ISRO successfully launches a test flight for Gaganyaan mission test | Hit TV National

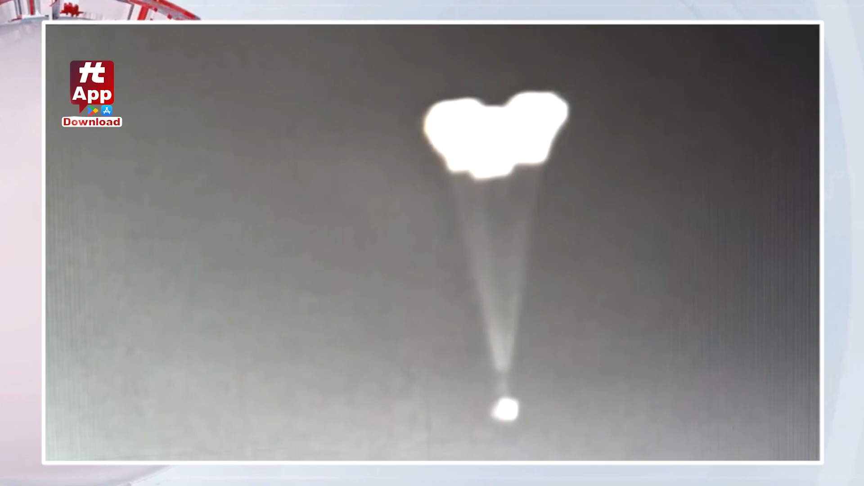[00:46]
shoots have enabled the main parachutes to deploy.
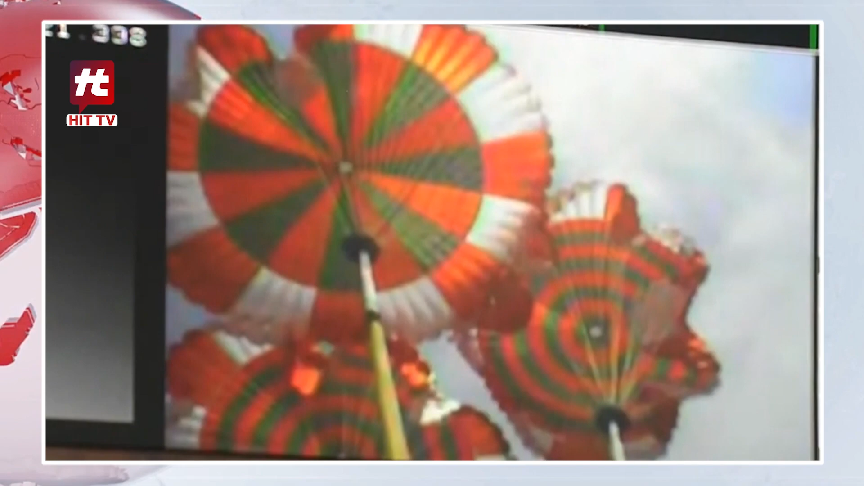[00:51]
These main parachutes which are three in number are very very large in size, 25 meters each.
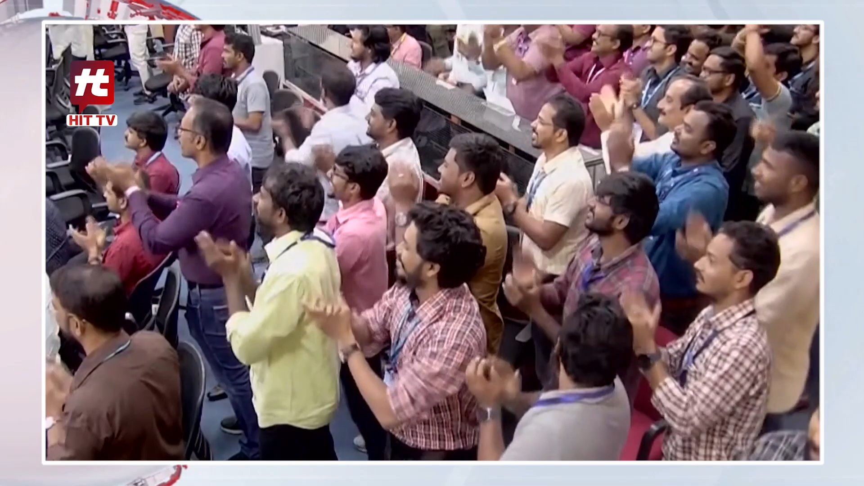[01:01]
The main parachutes are deployed and this is the only reason that the drug will be reduced from 8.5 meters per second to 8.5 meters per second and the drug will touch down.
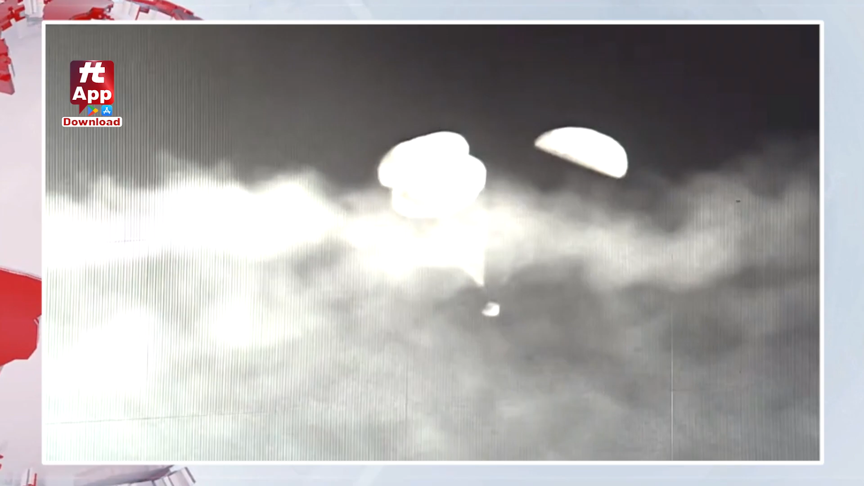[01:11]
To bring down the velocity of impingement in the sea to around 8.5. Guru module in descent phase with main chute.